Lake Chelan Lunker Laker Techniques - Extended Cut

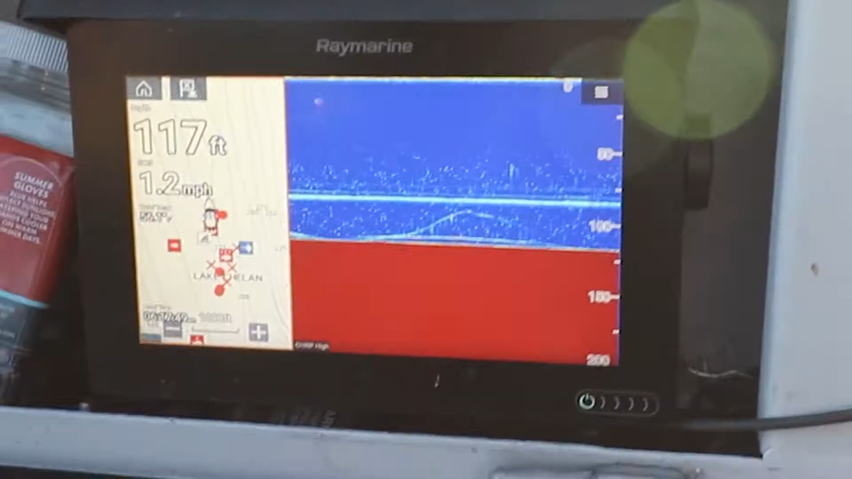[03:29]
On screen: depth 117 ft, speed 1.2 mph
If you look at that That uh fish finder right there We just had something come up And uh look at that kokanee rod And then it swam back down to the bottom